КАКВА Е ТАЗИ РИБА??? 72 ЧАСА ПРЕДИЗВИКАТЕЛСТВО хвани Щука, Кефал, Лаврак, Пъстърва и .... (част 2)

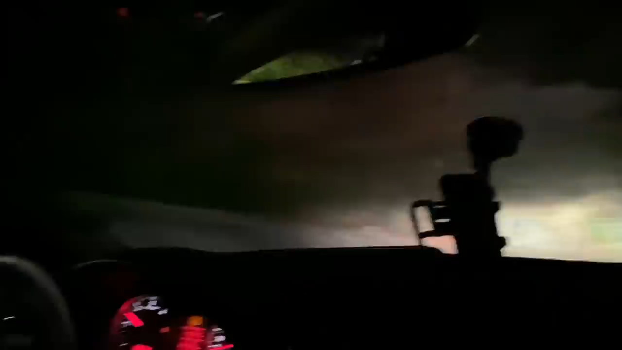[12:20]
Казайна кара пред нас, хора, обаче сме някъде на най-високото.
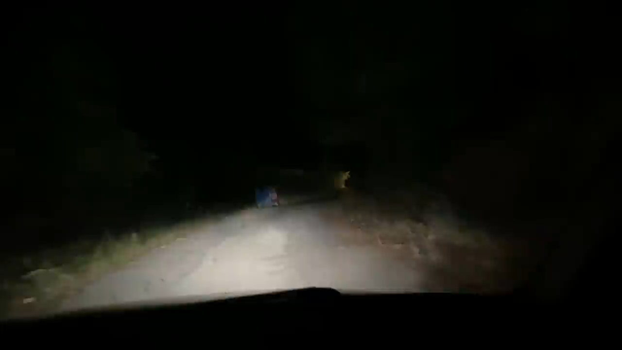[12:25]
Гледката сутринта сигурно ще е хубава, ама ние ще се измъкнем по тъмнота, няма да я видим.